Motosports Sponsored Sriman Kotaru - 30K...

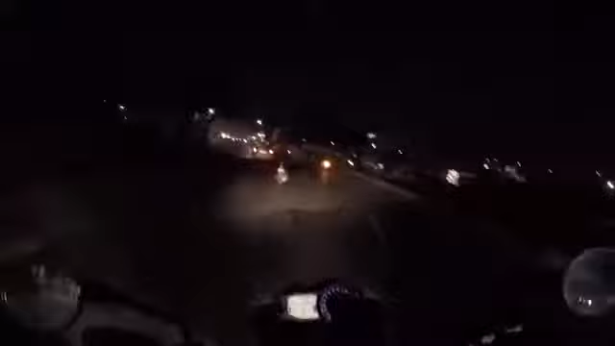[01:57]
And you guys know the drill. The first meeting point will be Vivanta Taj.
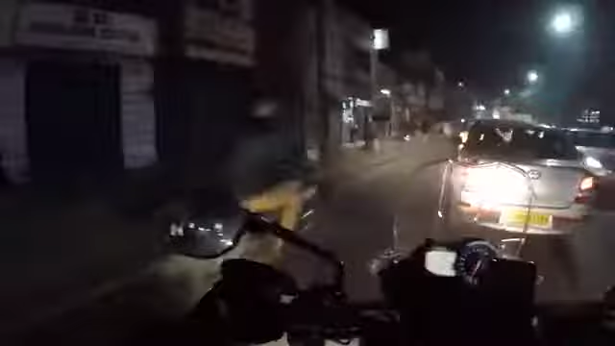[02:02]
Yeah, we will meet there. And from there, we will all disperse to Driven. Okay, bye. Abhi traffic, 10 o'clock. And this bugger stopped here. And I think that's the bottleneck here.
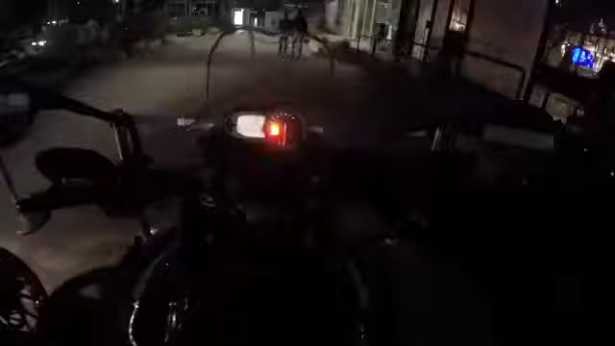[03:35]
so this is the place now it's almost closed because the time is what 12 15 a.m.